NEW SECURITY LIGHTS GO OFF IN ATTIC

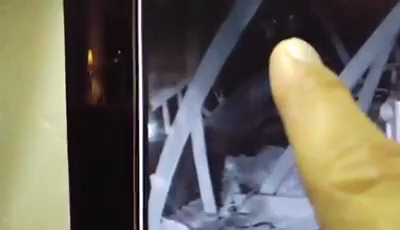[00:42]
there's actually three security lights right here in this area and and and two of them
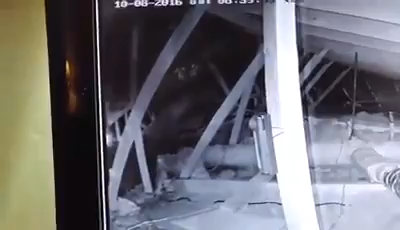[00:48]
face each other one goes north one goes south and one looks back this way at at
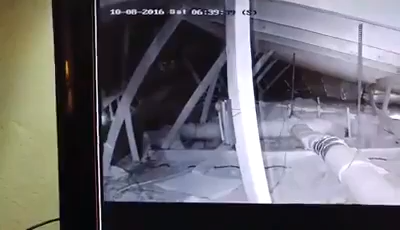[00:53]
the east side of the house and so I suspect that's probably where